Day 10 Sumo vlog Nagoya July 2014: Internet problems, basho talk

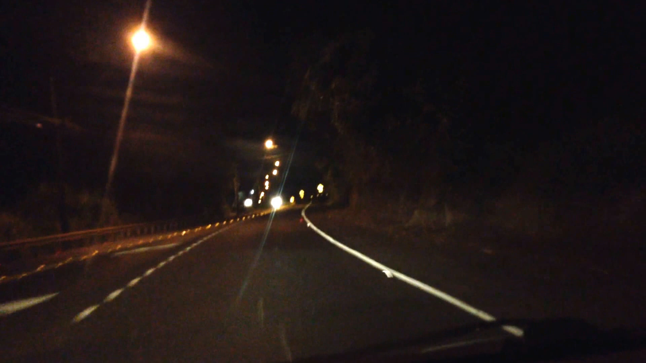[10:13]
It's really pleasant, and it's fast. So it takes me, like, I don't know, 10 minutes maybe from where my cousin lives in Lihue to over here, Kalaheo.
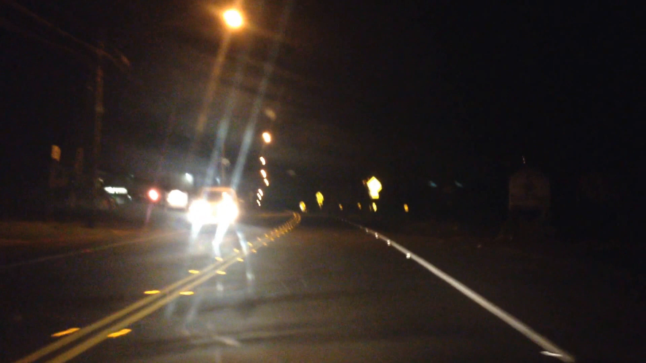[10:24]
And, yeah, this is where I live. We're on Kaua'i at night. So, guys, we're about to approach my house, and I'm not going to show up. But thank you so much for watching. And as always, guys, follow me on Twitter and Facebook. And remember to donate. Aloha, and enjoy the rest of the Basho.